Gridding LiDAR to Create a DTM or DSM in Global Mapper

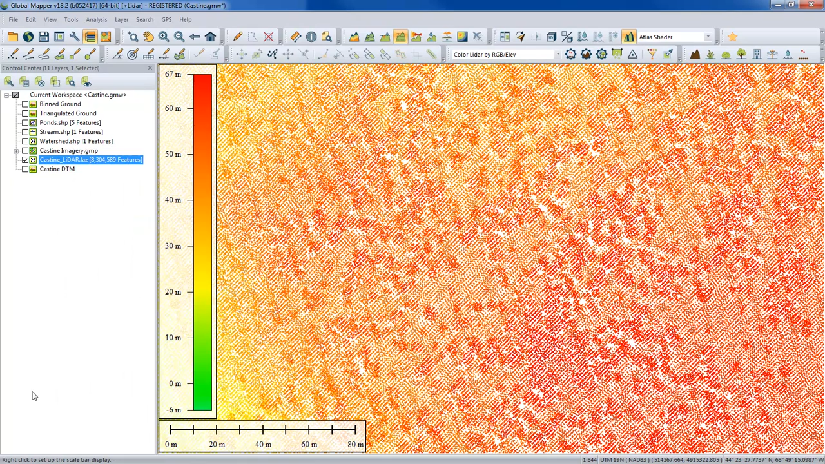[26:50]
So let's go ahead and go back to our elevation creation dialog. And again, we're just going to work with the LiDAR point cloud.
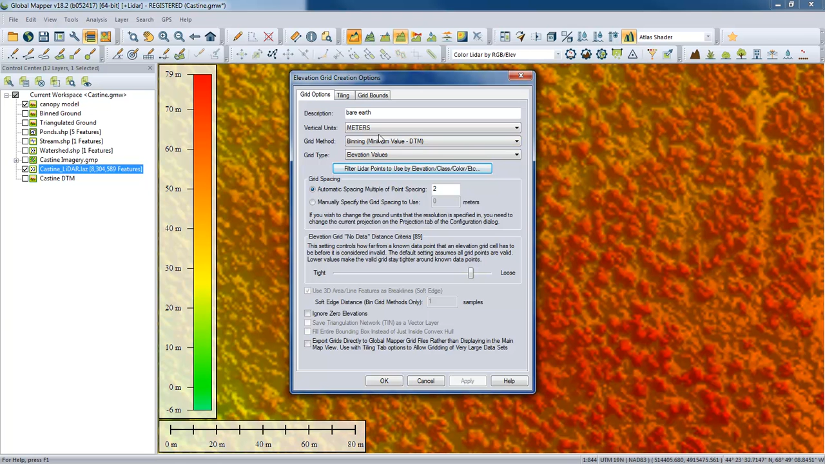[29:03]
So we're trying to. It's the minimum of the ground points. Yeah. So we're trying to cut out. That's kind of a second filter to get the lowest value there. And we'll look at just our current screen bounds. Great. So then we can look at these two in cross section. And just to make sense of this all, switch the order here so the canopy is on top. And let's turn off our point cloud. Wow. So quite clear to see here.
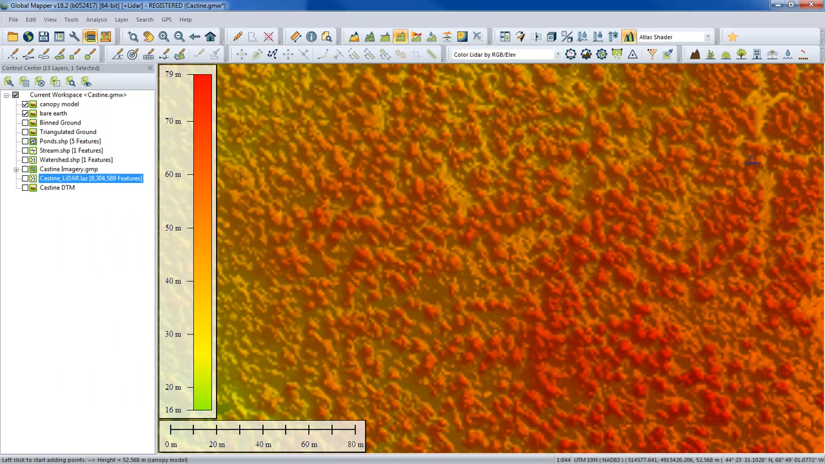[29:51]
And we could also visualize this in 3D as well if we wanted to show multiple terrain surfaces. Yeah, that's right. One thing to note that Katrina closed the window very quickly, but there were locations where the DTM and the DSM are very close.
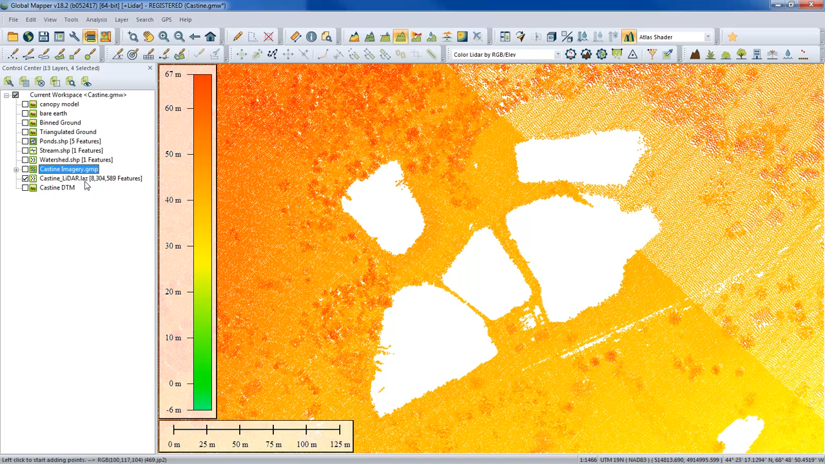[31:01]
So if we were to create a terrain model from the surface, just using the same settings that we've been using, we'll take a look at what that does first. So this is, what could we call this layer?
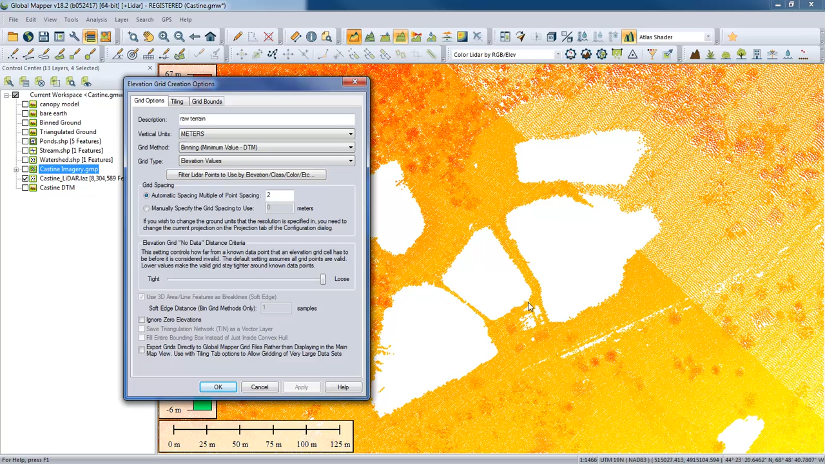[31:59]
Yep, so if I set this all the way to loose, we're going to interpolate all the way into this open space to fill in that holes with kind of an estimate of the terrain height. Right. And we will see what that does.
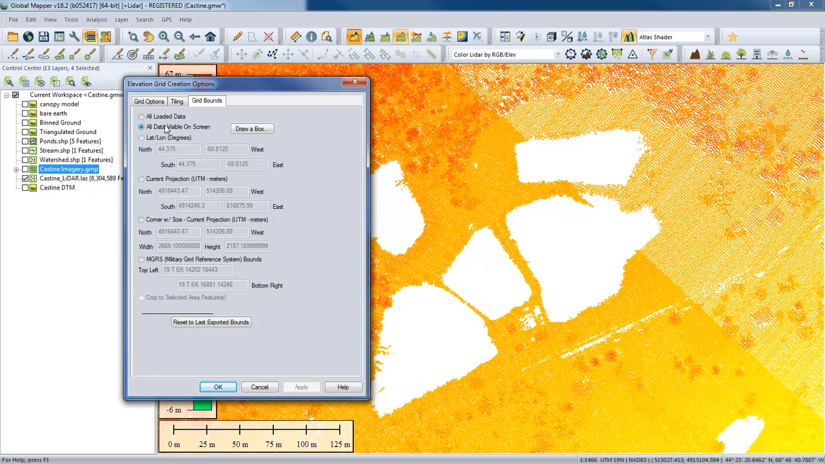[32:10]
And let's also constrain this again to the current screen bounds. So this is the result of our raw settings kind of interpolating into those values. So all along the edge of that pond, it's going to take those elevation values and triangulate towards the center basically to fill in those holes. It's very difficult to distinguish anything in there. So if you were interested in any hydro features, you're obviously not getting any value from that process. You're also corrupting your ground. There was no filtering performed here obviously, but you're generating a corrupted ground model because you have that interpolated version of the hydro surface.
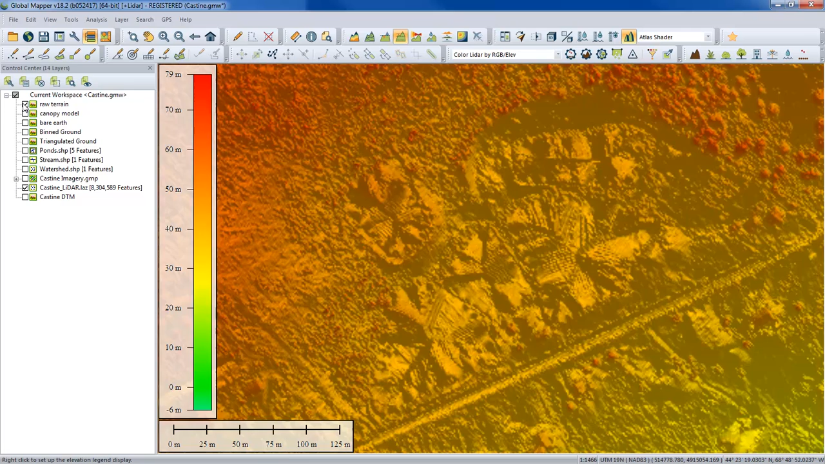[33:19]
correct some of this errors that we know are going to happen in water features. So let's generate this one more time. I'm going to go ahead and turn on the pond vector features that we have. So these are vectors outlining each of the areas and let's use the info tool and take a look at what attributes they have. So each of them has a height associated with them. In this particular case, we just have a single height for the whole area feature.
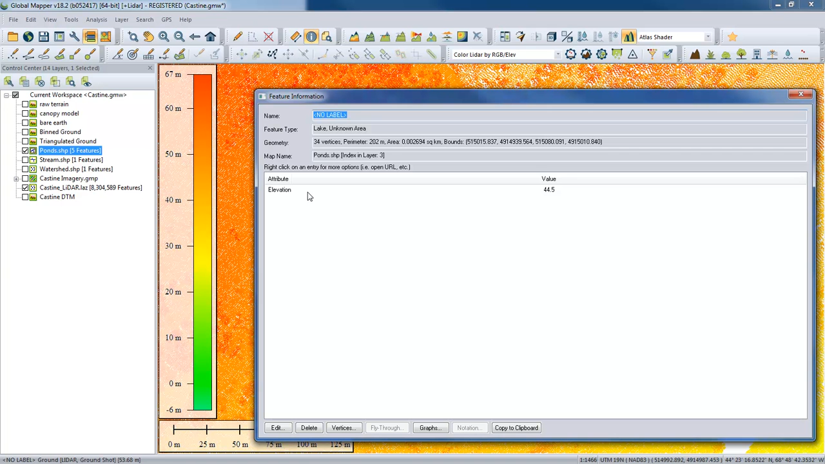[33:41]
We could, if we wanted to, have more of an inclined plane here and have different per-vertex heights that would work as well. So these are obviously pre-configured and pre-created outlines of the ponds. You can see the elevations are slightly different for each one.
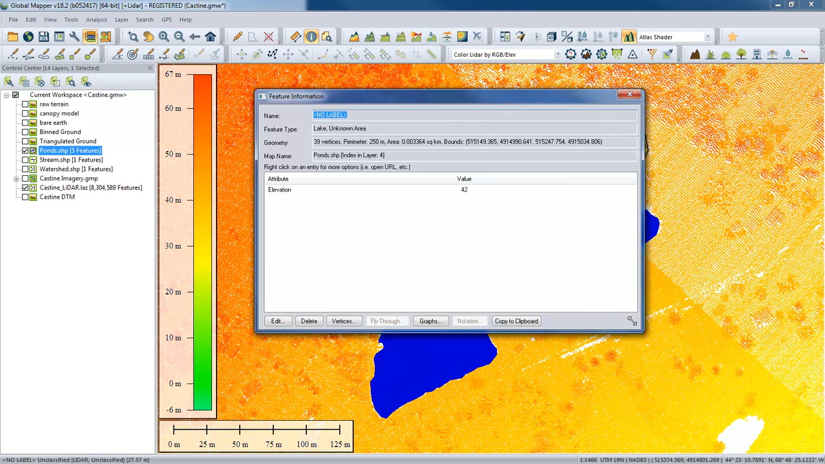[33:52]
Yeah, so we've got a few different elevations here. And people often say, well, how do I define that? Sometimes contouring will work. You can actually generate whatever the bank, the contour is if you have a turning model already there to define the extent of your hydro feature. There's also a lot of data available, you know, the National Hydrography Dataset, lots of things out there. And if you're working in the US, you know, the 10 meter DEM can be a good way to get, you know, some data that you might use for this to compare to your higher resolution.
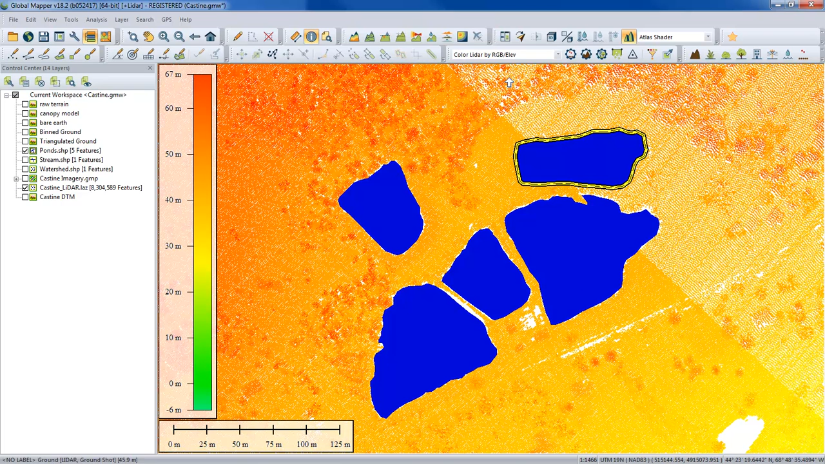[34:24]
Okay, so let's perform this one more time. So this time we want to include the vector data in our layer selection. So this is, by default, choosing the layers that I have turned on in my control center. And that is what I want to use. So that's a nice little shortcut there.
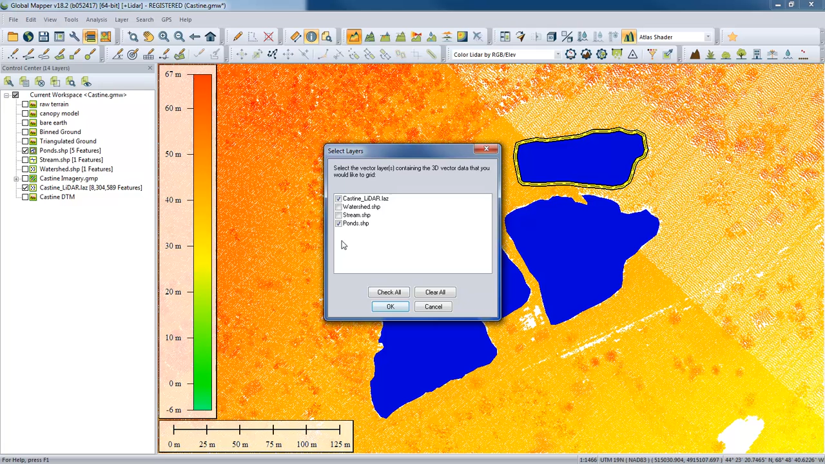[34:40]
But otherwise we could choose some other existing vectors to include. So this is looking for 3D vectors. The height needs to be an absolute elevation value and not a height above ground. And this is going to be our hydroflattened terrain. So again, we're going to do a bare earth model. So the digital terrain model.